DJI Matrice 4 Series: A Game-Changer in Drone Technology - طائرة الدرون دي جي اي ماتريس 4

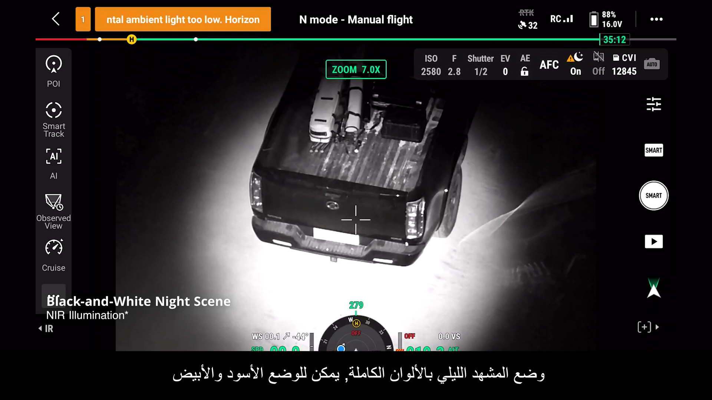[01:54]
In addition to full-color night scene mode, the black and white mode can utilize the NIR light for clear images in dark environments. For increased detail, smart low-light photo is available.
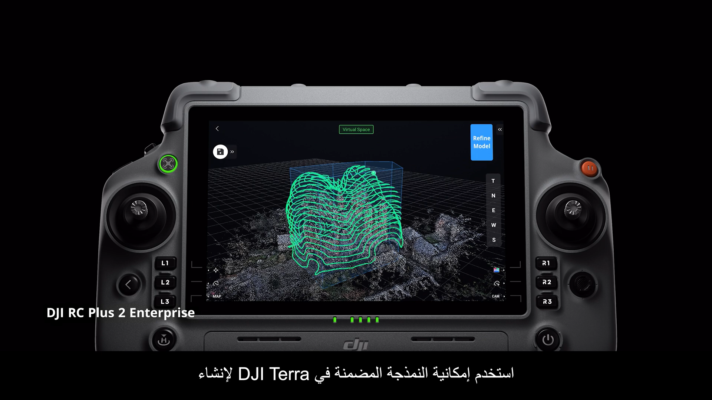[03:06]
Use the built-in DJI Terra modeling capability to generate rough 3D models on-site to plan detailed mapping missions.